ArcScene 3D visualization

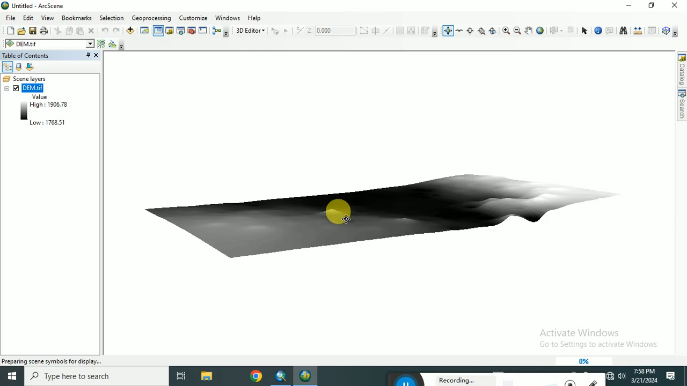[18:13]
የምትባለካለን። ሶ እዚህ ጋር ተራራማ ቦታዎች አሉ፣ ከፍ ከፍ ያሉ ቦታዎች ናቸው። ከለሩን እዚህ ጋር አፕ መቀየር ብፈልግ እዚህ
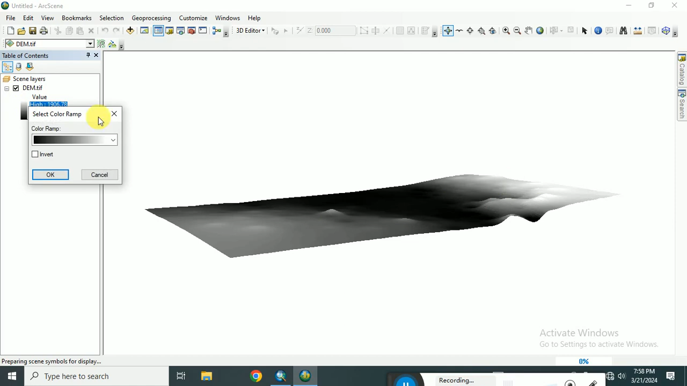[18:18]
ክሊክ ጀስት የዚህን ከለር ለምሳሌ ኦር
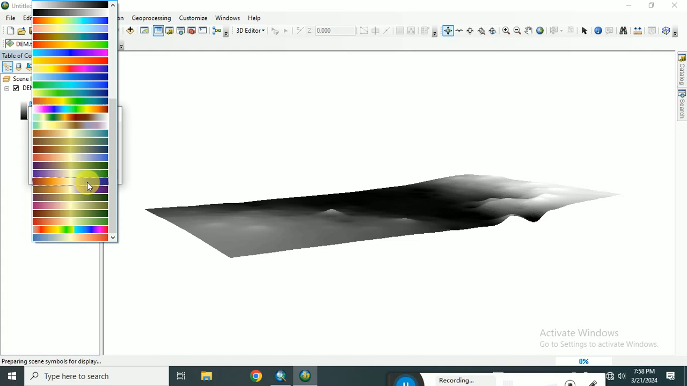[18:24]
ወደዚህ ማየት እንዲሆን ከፈለግን እንደዚህ ብናደርጋቸው ከፍታና ዝቅታ ቦታዎችን ያሳያል ማለት ነው። አንደኛው ዲም ነው። ሁለተኛው ኮንቱር እዚሁን
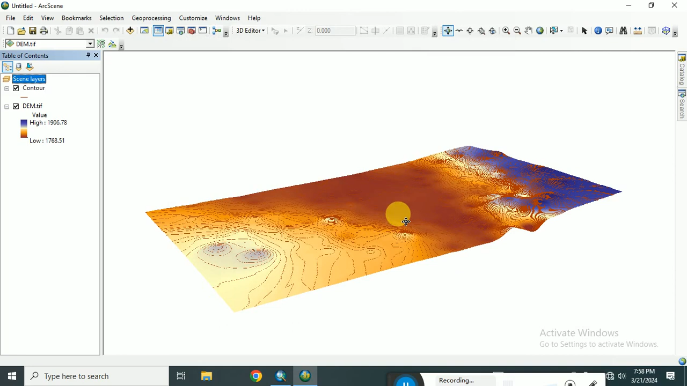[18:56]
ኦኬ ስንል እዚሁ እሱ ላይ ይደረባል ማለት ነው። ከለራቸው ተመሳሳይ እንዲሆን የኮንቱርን ከለር
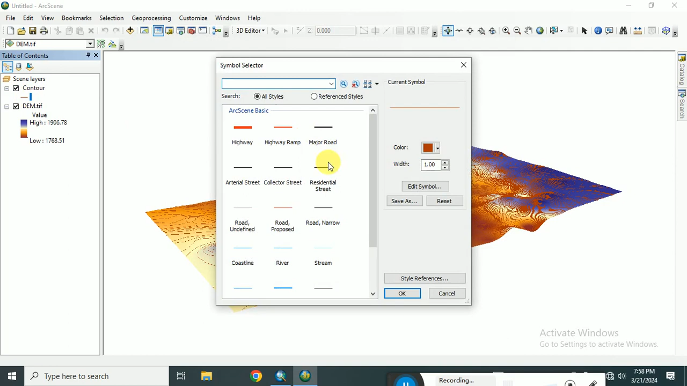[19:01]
ስለመጣና ከዛ የተለየ ከለር ለምሳሌ እንደዚህ ግሪን ብንሰጠው እዚህ ኮንቱር ላይኖችን ያሳየናል። ኔክስት
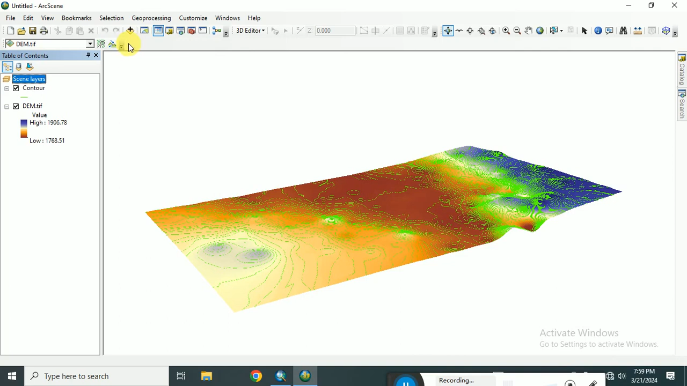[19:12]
ዲጂታይዝ ያደረግናቸውን ቢውልዲንግ ሎድ እና ትሪ አድ እናድርግ። አዳታ እነዚህ ጆ ዳታ ቤዝ የሚል ውስጥ ነው የፈጠነው ስሪዲ ብለን
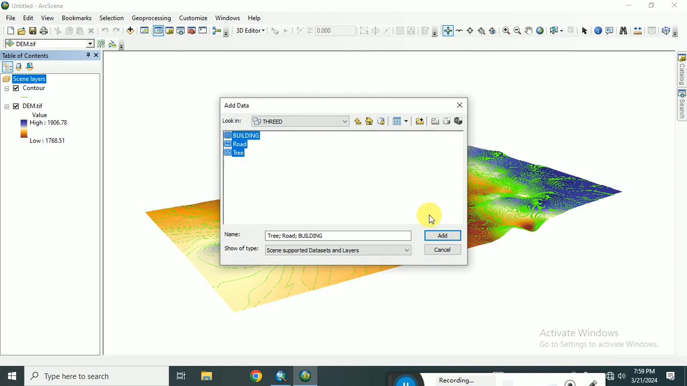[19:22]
እነዚህን አድ እናደርጋቸዋለን። አሁን እንደምንመለከተው አይመጡም። ዲስፕሌይ እንዲሆኑ እዚህ ጋር ለምሳሌ ቢውልዲንግን ራይት ክሊክ
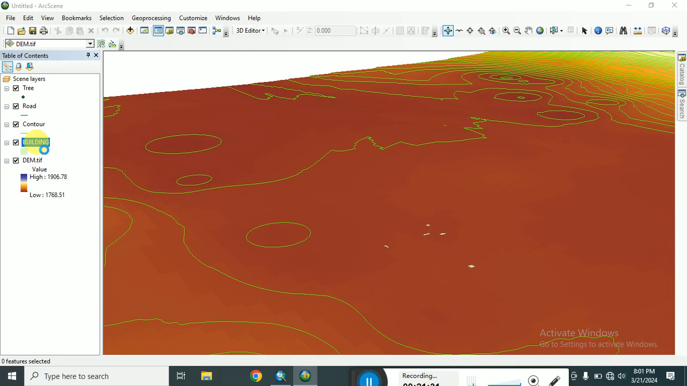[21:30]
ቢውልዲንግ እንመለሳለን። ፕሮፐርቲ ላይ እንገባና ኤክስትሩዥን ሶችን ቼክ እናደርጋለን። እንደቅድም ኤክስትሩድ ዘንዚ ፊልድ ካልኩሌተር
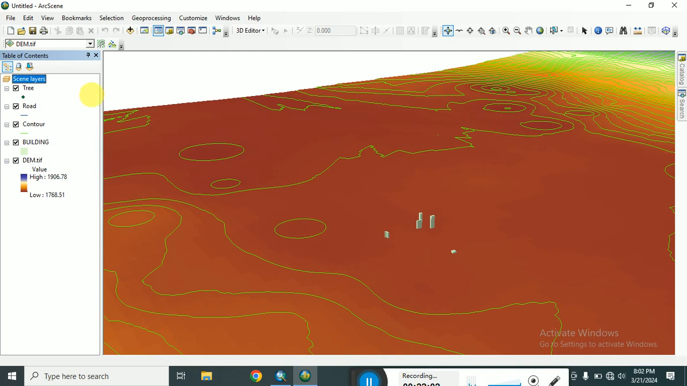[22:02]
ትናቸው ሲምቦላይዝ ማድረግ ቢውልዲንግ ላይ ደብል ክሊክ አድርገን ጀስት
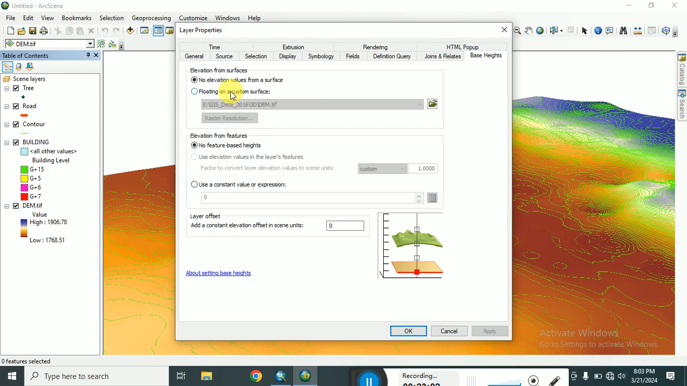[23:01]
ፕሮፐርቲው ላይ እንገባና ቅድም ለዚህ ቤዝ ሄት ለሁሉም የሰጠነውን ፍሎቲንግ ኦን የከስተም ሰርፌስ ብለን በተመሳሳይ የዚህንም 5 አድርገን ስናስገባ ሮድም እዚህ ይመጣል ማለት ነው። የሰራናቸው ሮዶች እናሁንም ትሪን ደብል ክሊክ
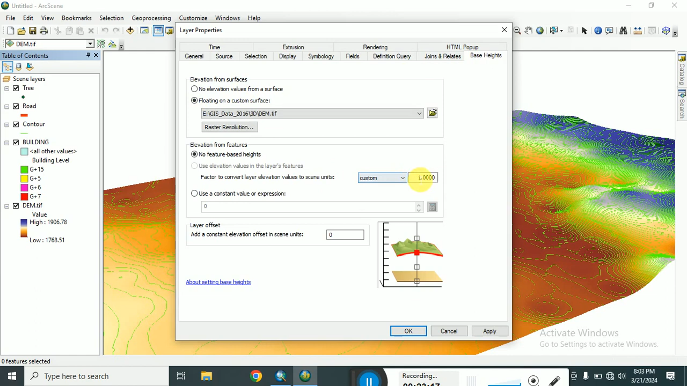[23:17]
ቤዝ ሄት ብለን ፍሎቲንግ ኦን ኤክስተም ሰርቪስ ጀስት በተመሳሳይ ዘንም 5 ዘን አፕ ላይ ኦኬ ብንል እዚ ጋ ትሪዎቹ ገብቶ እናገኛቸዋለን ማለት ነው። ስሪዲ እንዲሆኑ ከፈለግን
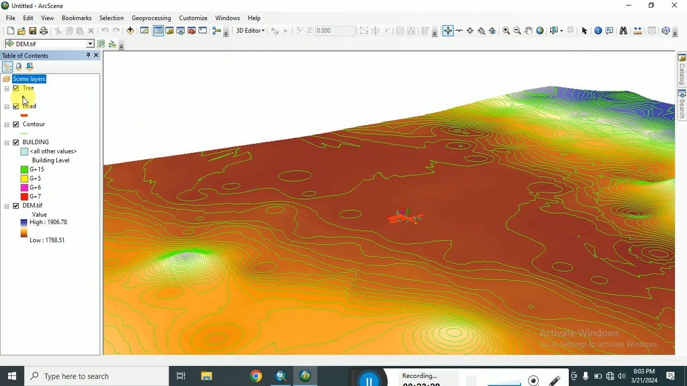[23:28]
እዚ ላይ ገብተን ወይም ደግሞ ትሪ የራሱን ፊቸር እንትን እንዳይመጣ ወይም
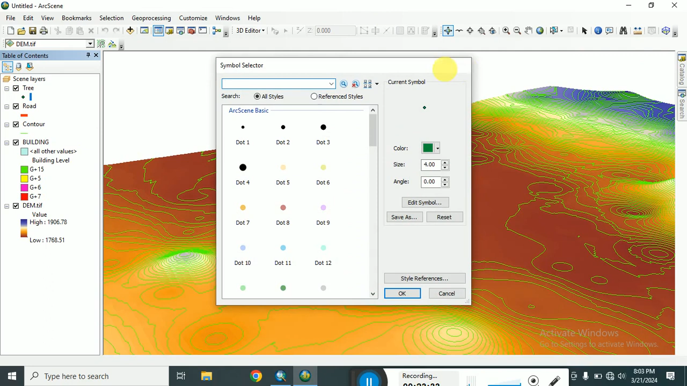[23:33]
ባለ እንገባለን እዚች ዘን እዚ ጋ ትሪ ብለን እንጽፋለን። ዘን ኢንተርስኒን ሰርች አደርግና የተለያየ ታይፕ ኦፍ ትሪ ያመጣል። ስለዚህ ከእነዚህ ትሪዎች አንዱን እንመርጣለን።
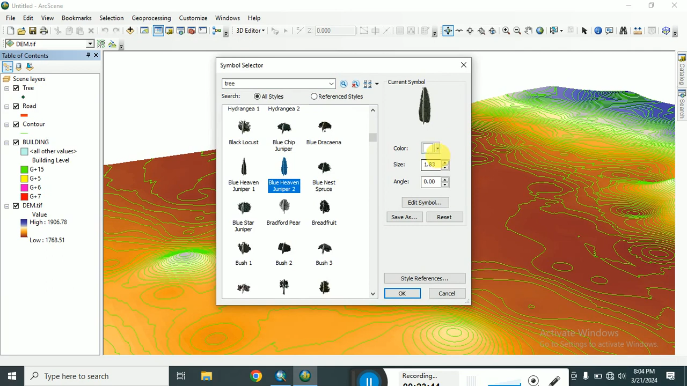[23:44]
ከለራችንን እዚህ ሞር ግሪን ዘን ሄቱን አጀስት እናደርጋለን። ኦኬ ብንላቸውን እነዚህ ትሪዎች የትሪ አይነት ይዘው ይመጣሉ ማለት ነው። ሄት ካላቸው እነዚህን ደብል ክሊክ አድርገን